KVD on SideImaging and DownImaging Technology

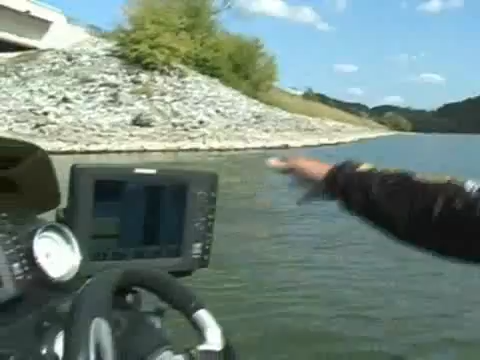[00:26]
If you look right here, you can see the riprap bridge on my side, and you can start to see there's a couple of rock piles coming in.
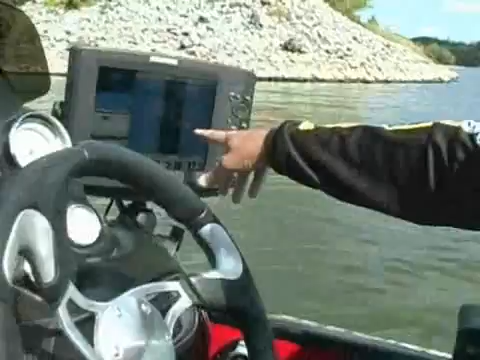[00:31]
There's a little chunk of rock right here off the corner. And on the down imaging, there's a big school of fit bait right underneath me.
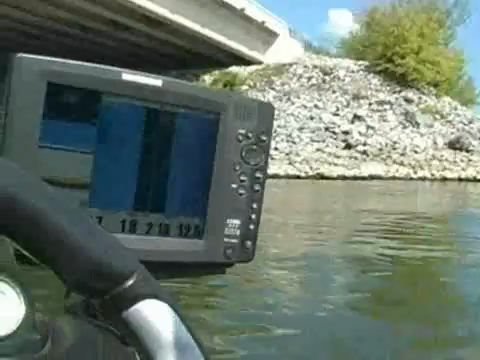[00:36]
What I try to do to learn a lot about this technology is graph stuff like this that you can see.
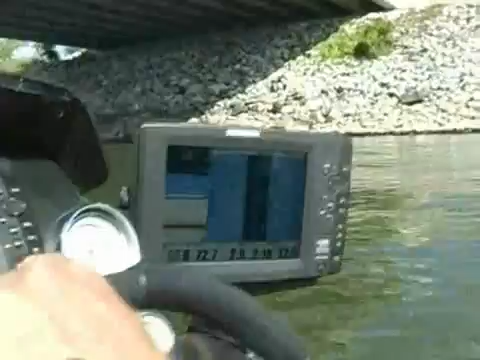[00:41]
I can see what size those rocks are, so it gives me an idea in relation to what I'm looking at right here.
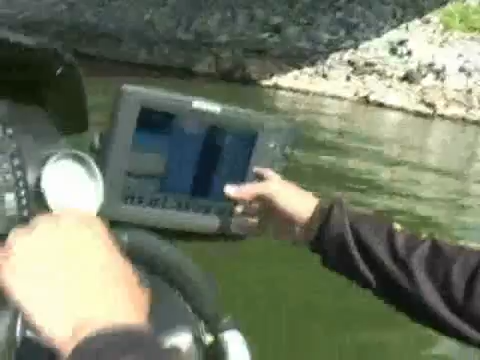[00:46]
There's a big bridge piling coming here on my left right now.
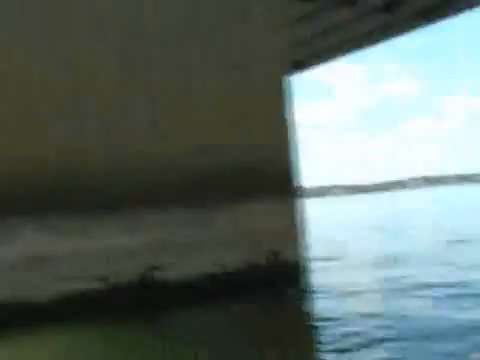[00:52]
And if you look here on the screen, when you hit that, you see in relation the size of that bridge piling is compared to the screen.
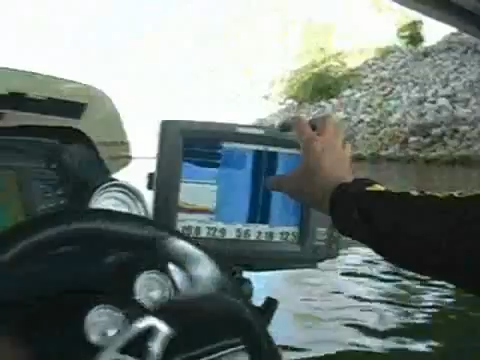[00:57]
And usually what I've found is it's a lot smaller.
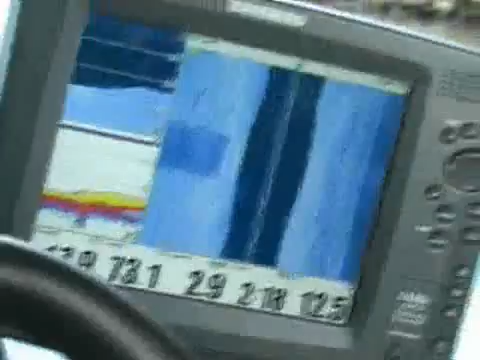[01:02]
I mean, that thing's 15, 20 feet long, and it's showing up a square four inches.
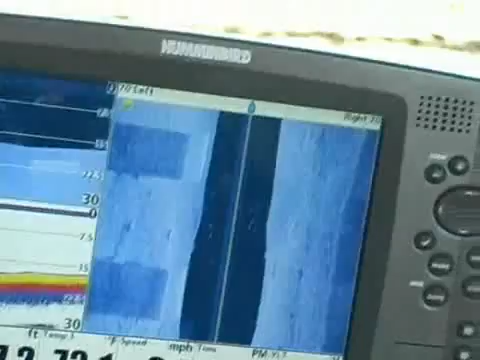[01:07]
So if you see a big object on your side imaging or your down imaging, it is giant underwater.
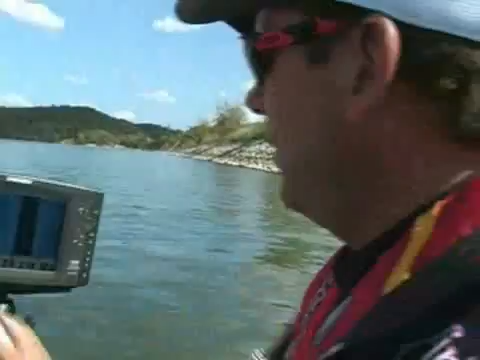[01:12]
Another thing that's really important is you can set these units up to look 150 feet left and right. But if you try to look at too big an area, you lose a lot of your detail. Look at that huge school of fish right there.
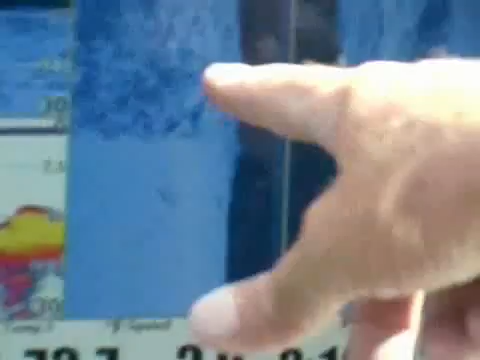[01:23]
Huge school of fish right there. All those white marks, no telling what they are,
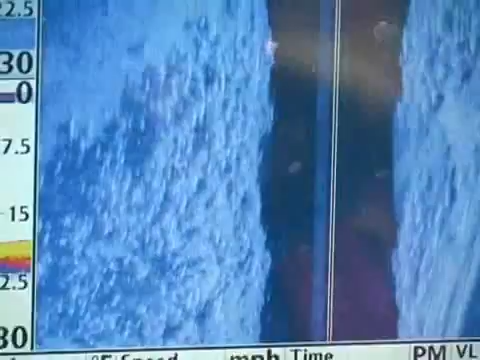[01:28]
but that's just a bunch of fish right there on that corner of that bridge right there.
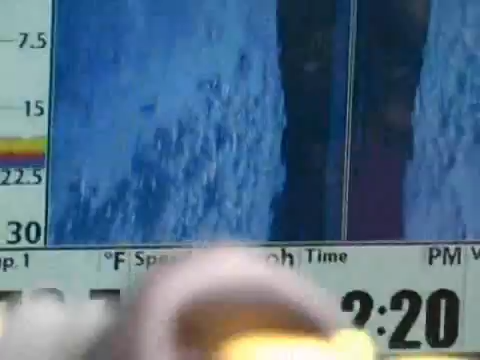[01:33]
So it's one of those things that after using the unit for a little while and experimenting with it, you can see how things show up. Down imaging is especially something that I use an awful lot now because it's like sonar, but it just gives it a much more detailed picture. You know, you can actually, if you go over a brush pile or a tree with the down imaging, you can actually see the fish in the limbs of the tree, where with the sonar it just kind of blocks it all the way out.
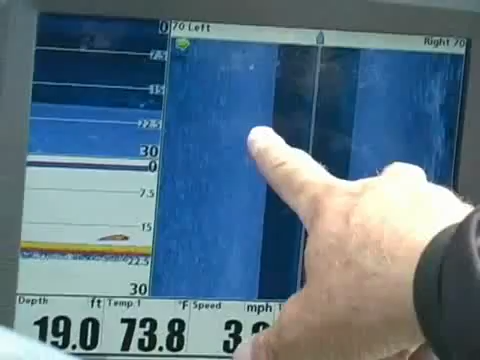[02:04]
On screen: depth 19.0 ft, water 73.8°F
So there's no substitute for still having the sonar on, and that's why I usually run a side imaging, right, left, down imaging, and my sonar. Because at high speed, you still can't get that picture.
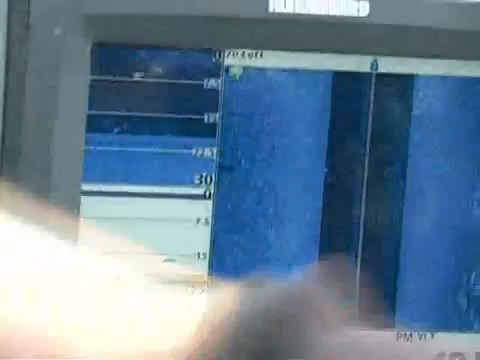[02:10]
You know, with the side imaging and down imaging, you really need to be going three to five mile an hour to get your best picture.
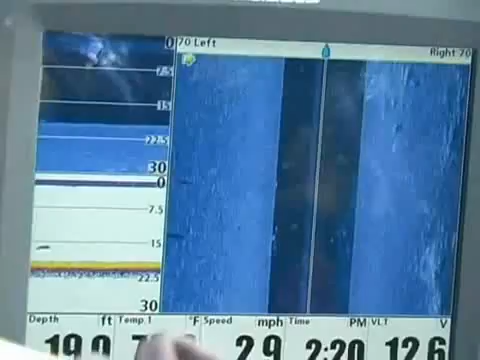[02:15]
If you go faster than that, it just doesn't work out.
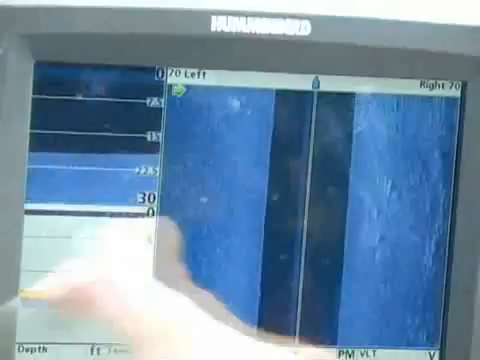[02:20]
So, you know, if you get out there, graph some things that you know exactly what they are, that you can see them.